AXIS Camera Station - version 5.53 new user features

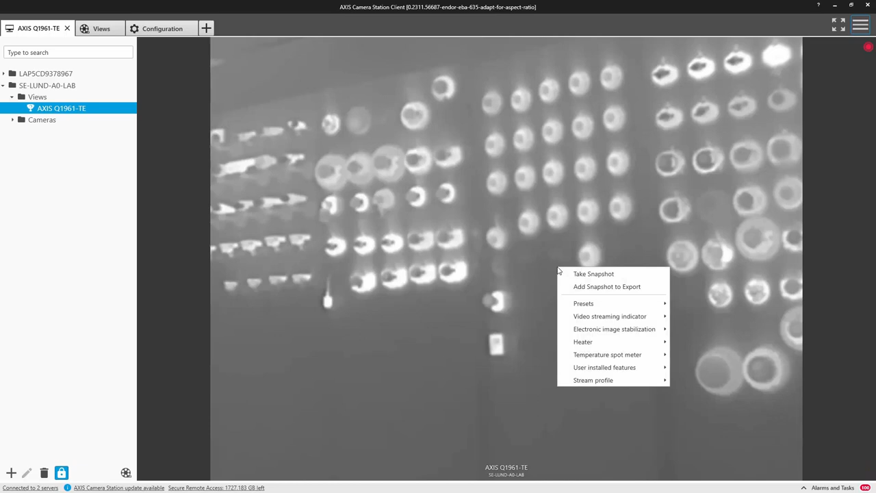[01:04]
Finally, we can enable a temperature spot meter when using our AXIS-Q1961TE camera.
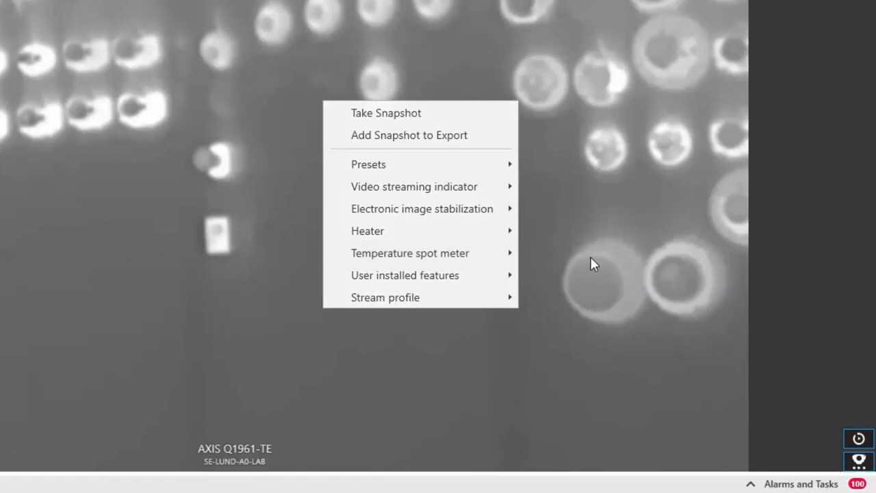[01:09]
This enables you to measure temperatures within the scene directly in Access Camera Station.
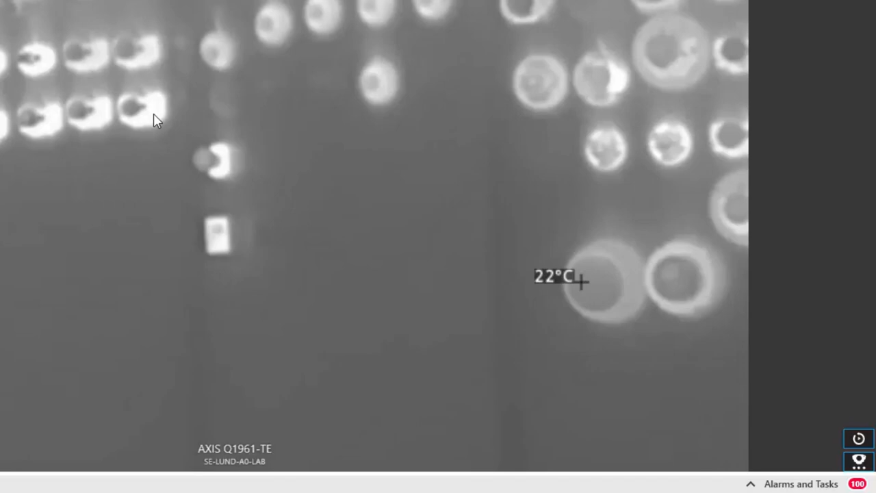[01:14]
On screen: spot 22°C
The overlay is also recorded so it can